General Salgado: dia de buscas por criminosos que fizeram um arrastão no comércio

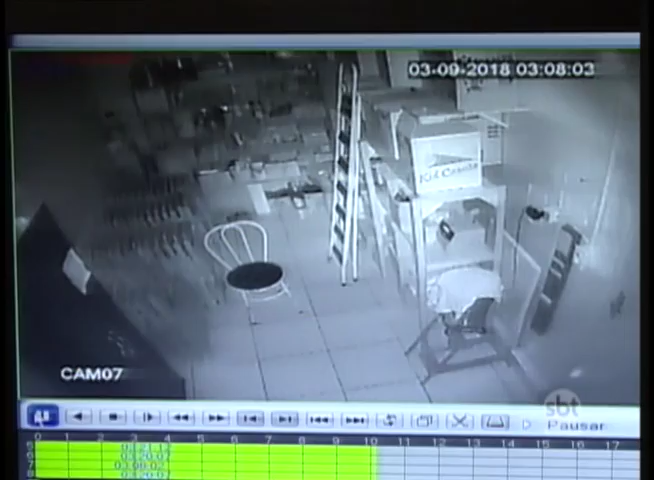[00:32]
Os bandidos iluminam o depósito do estabelecimento com uma lanterna. E quando percebem a câmera, jogam um pano em cima dela para não serem identificados.